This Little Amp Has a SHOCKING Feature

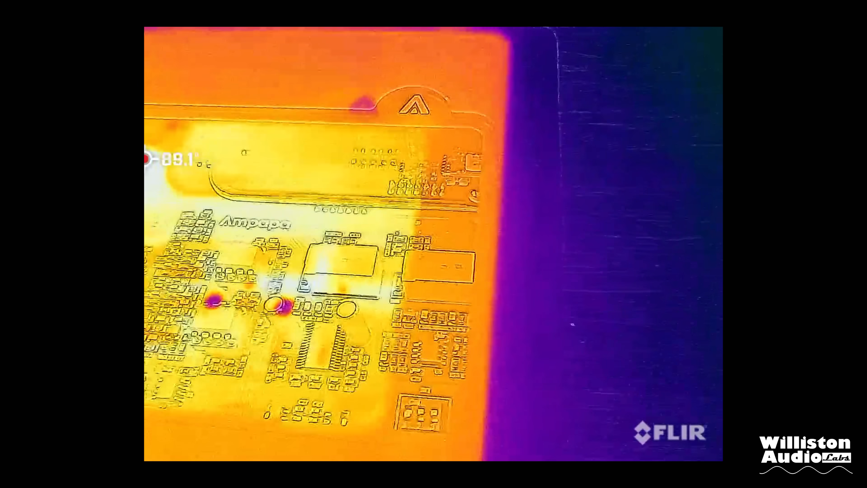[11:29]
I will try it at two ohms We know the chip is rated for that although this amplifier it doesn't have ratings for that And here is the thermal image thanks to the flare And of course the side where the chip is and where the rubicon cap is and where those resistors are Definitely where